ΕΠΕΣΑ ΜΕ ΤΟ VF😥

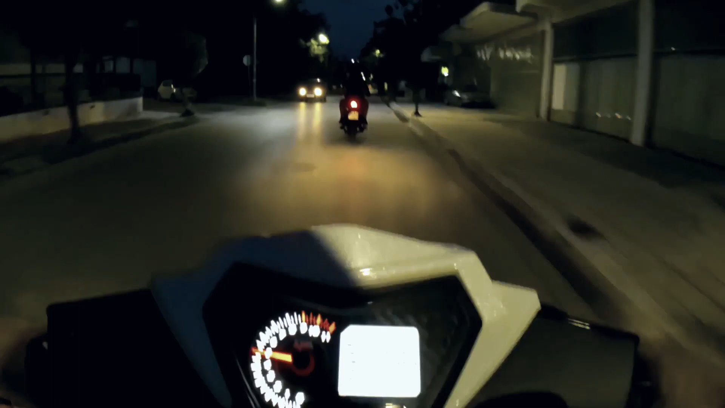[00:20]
Το γνωστό από τα προηγούμενα βίντεο, το ξέρετε. Οπα, τη φάγαμε τη λαγούγα. Και πίσω ένα GLX. Ναι, πάμε μια βολτούλα μάγκες μου τώρα. Ό,τι προκύψει.
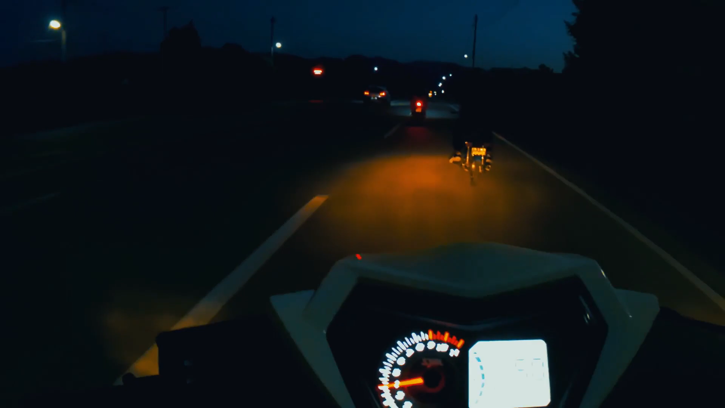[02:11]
Τώρα εδώ, μάγκες μου, είμαστε στη Μητρόπολη. Εδώ, μάγκες μου, Μητρόπολη. Ανεβαίνουμε προς Λίμνη Πλαστήρα.
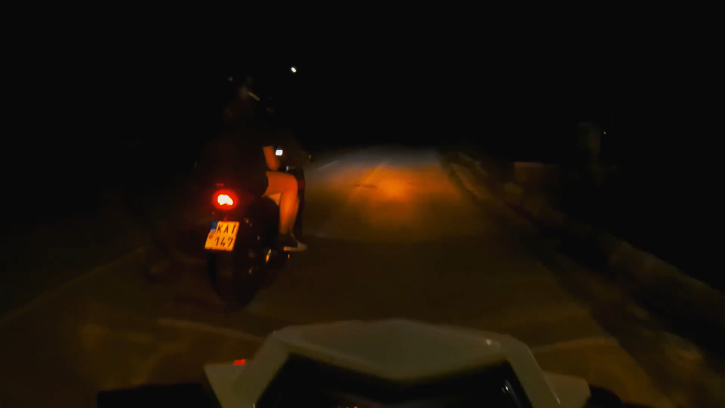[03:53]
Νάτος, νάτος. Πετιέται, πετιέται. Να φτάσαμε στο μνημείο του Γεώργιου Μπαλταδόρου. Αχ, θάνατος, θάνατος.
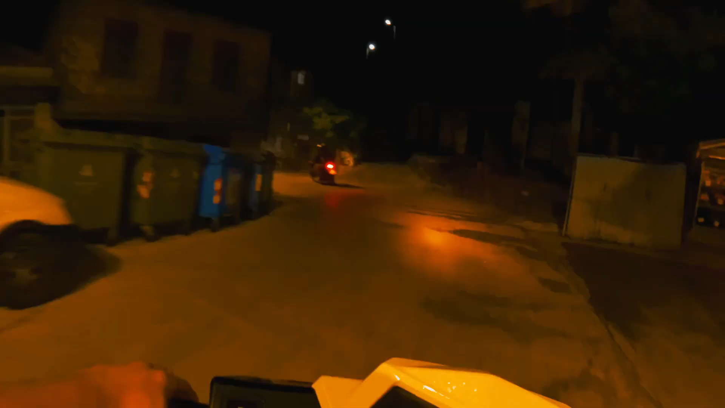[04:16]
Μίνι μάρκετ. Ω, εδώ έχει κόσμο, ρε. Τι γίνεται.
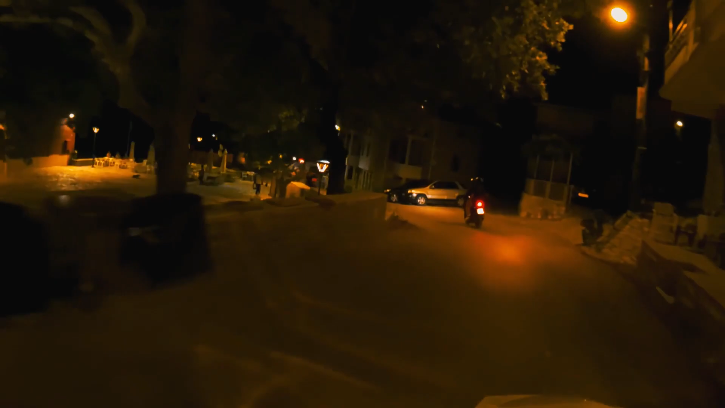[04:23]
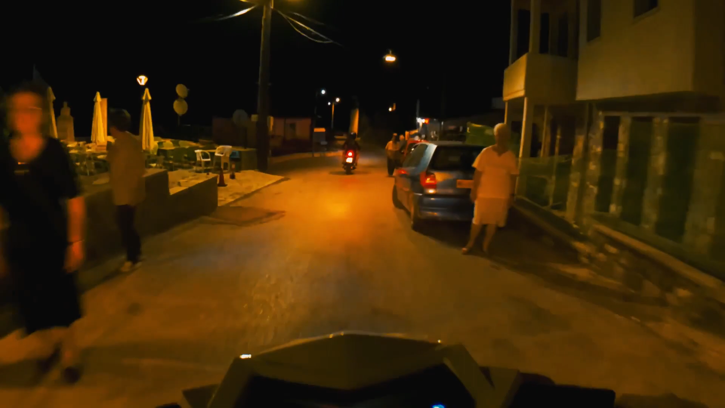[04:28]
Μου φαίνεται λίγο περίεργο ρε μάγκες με την κάμερα, ξέρεις πως κοιτάνε. Πρέπει να το συνηθίσω κι αυτό. Εδώ φουλ κλειστές στροφές, φουλ κλειστή διαδρομή.
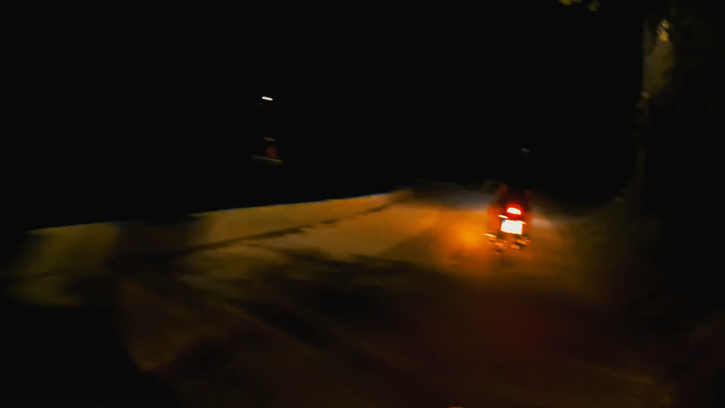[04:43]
Ο φίλος πίσω είναι, όπου είναι ρε. Πού το GLX. Νάτος. Νάτος. Πετιέται. Να, βγήκαμε από το Μορφοβούνι μάγκες. Τώρα είμαστε μέσα στο χωριό Μεσενικόλο μάγκες. Εδώ.